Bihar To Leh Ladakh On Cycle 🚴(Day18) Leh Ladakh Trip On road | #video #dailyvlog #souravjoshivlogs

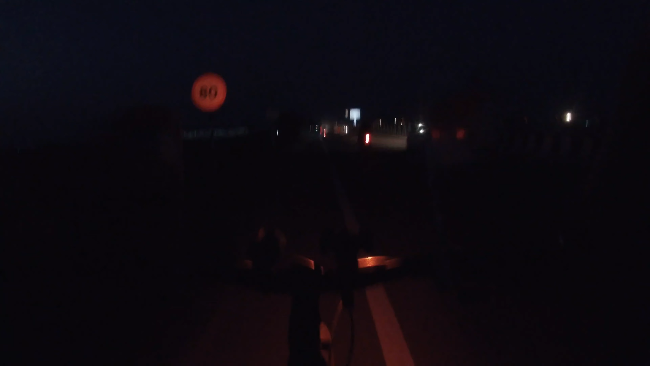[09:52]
अभी मुर्जा गया है सो गया है अभी फ्लाइवर ते नीचे उतर गया और यहां पे � करोसिंग तो फिर से उमको वापस